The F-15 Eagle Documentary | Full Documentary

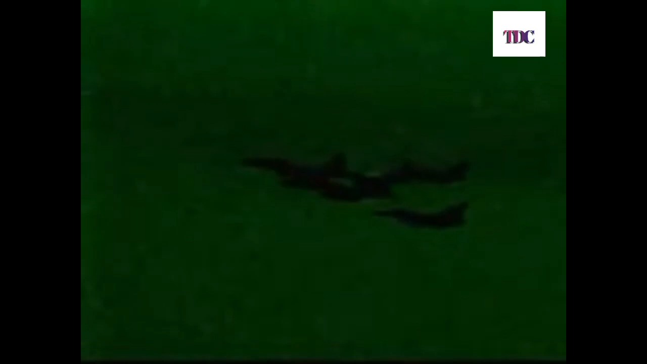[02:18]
50 miles into Iraq, their radar picks up enemy contacts.
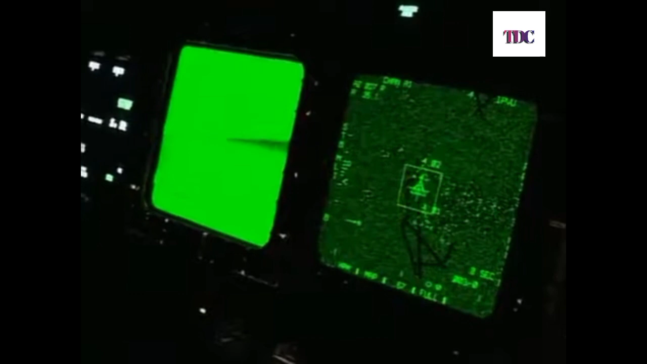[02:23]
Captain John Kelk leads the flight of F-15s, and he is the first to hear the radar warning tone in his headset. Enemy fighters are targeting his plane.
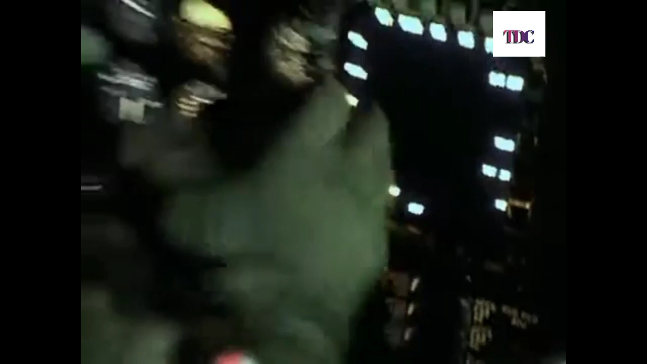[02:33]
We've got someone locked, interrogate, bandit.
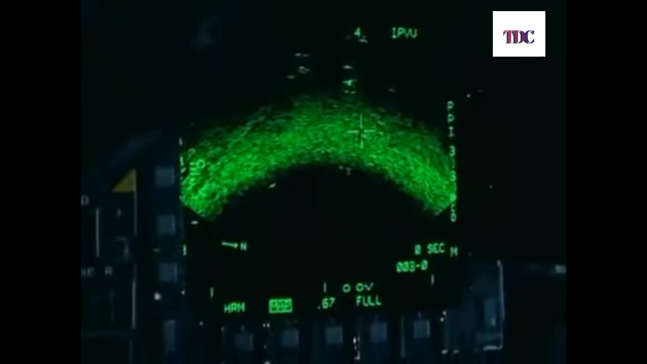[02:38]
Kelk cannot be certain that the aircraft ahead are hostile,
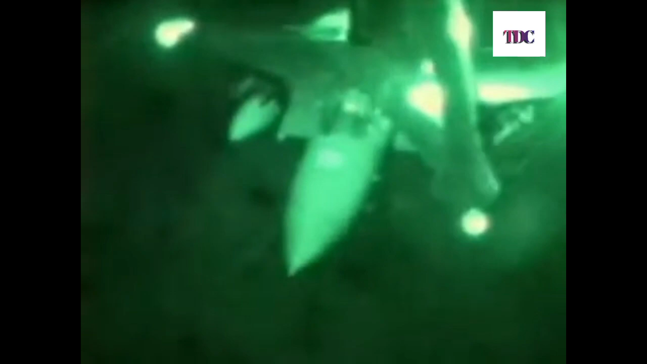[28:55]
Rich Horan's flight sped towards Iraqi airspace. Before they could cross, a difficult operation had to be completed.
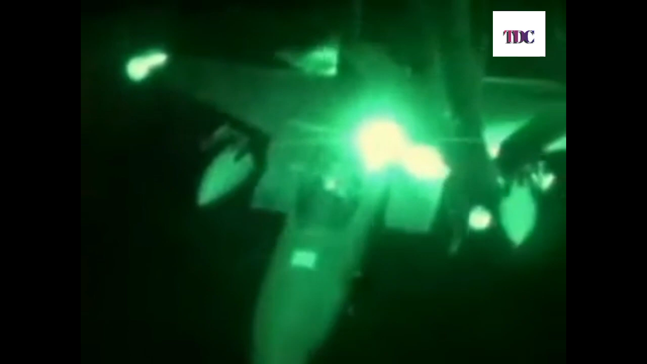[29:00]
One of the scariest things was just every feeling.
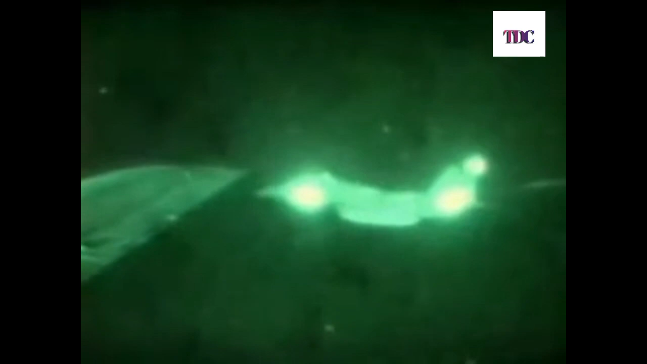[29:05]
It was very dark, moonless night, and there were a couple people I had close calls with,
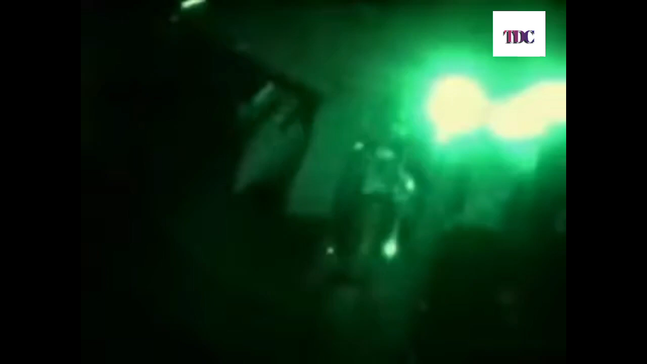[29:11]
just potential mid-airs with the tanker and each other as we were doing this.
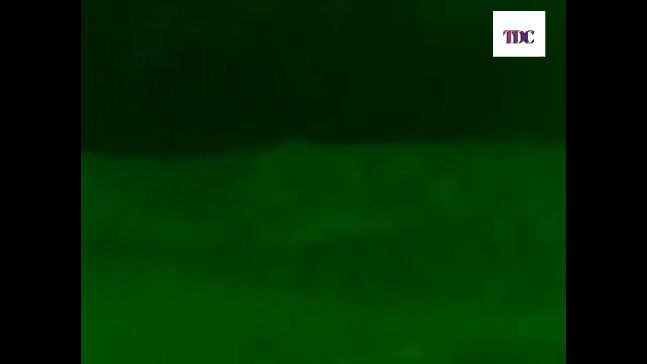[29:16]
Only some very careful flying saved the mission from near disaster. The Eagles still had 200 miles to go before reaching the Scud sites.
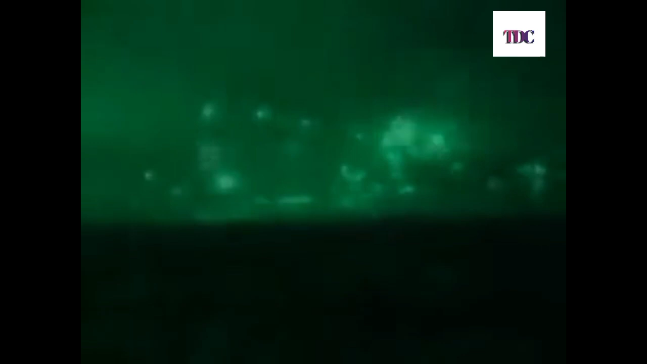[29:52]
And what all hell happens to be is number one's bombs have gone off, and the Iraqi anti-aircraft gunners react to the bombs going off,
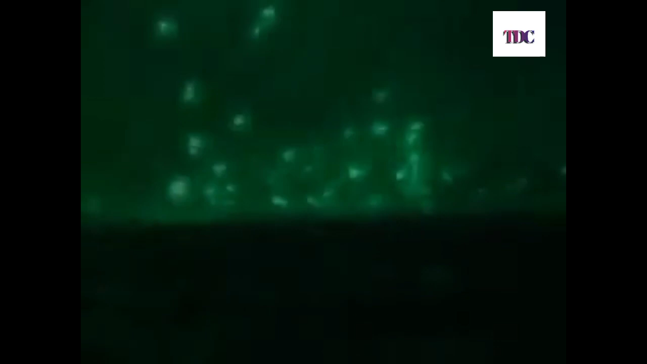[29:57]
and the sky is filled with AAA.
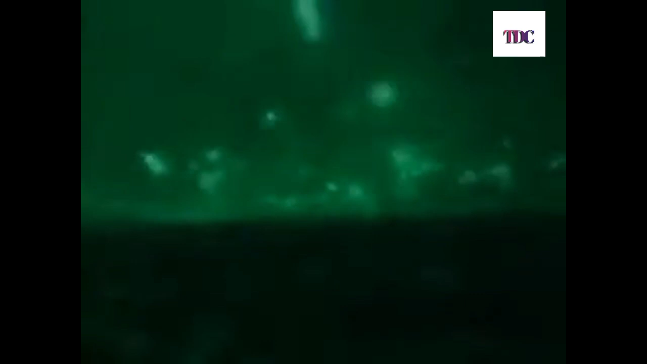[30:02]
It is the most impressive fireworks display I've ever seen, which is somewhat the conversation I'm having with the guy I'm flying with,
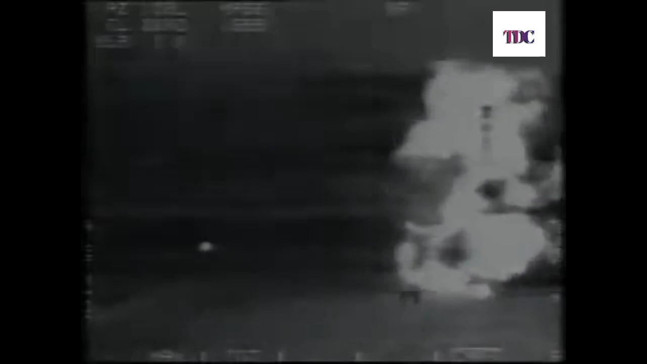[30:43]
As they came off target, a mighty explosion rocked the Scud site.
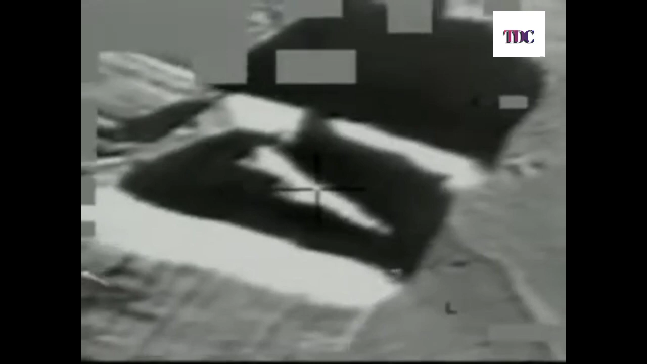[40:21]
Perhaps they hoped to preserve their air force for future use under a new regime.
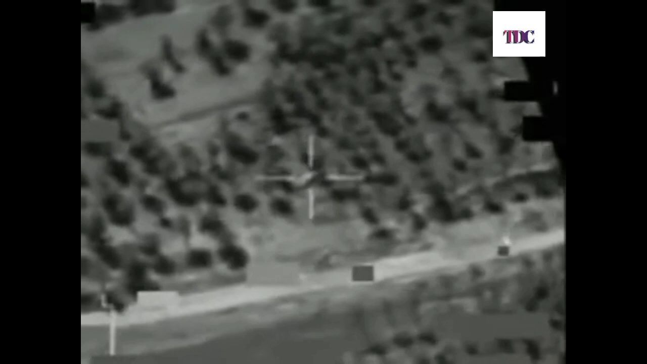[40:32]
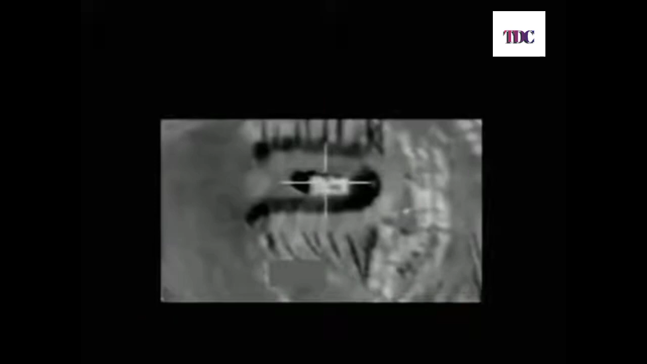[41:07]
It was the Strike Eagle's ability to drop precision laser-guided bombs that would then prove vital.
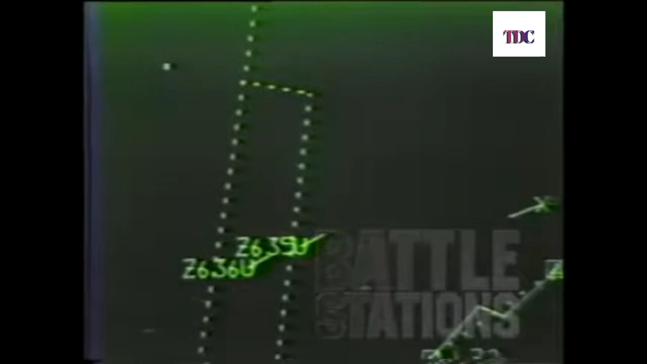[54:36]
Papa 2-2, two contacts tracking 030, 21,000. Alpha 2-2.
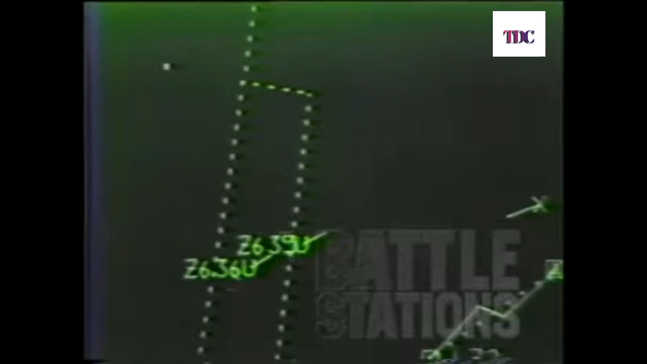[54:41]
Papa 2-2, descend Angels 23. ID by type, aircraft only, report any unusual activity, external armament or hazard.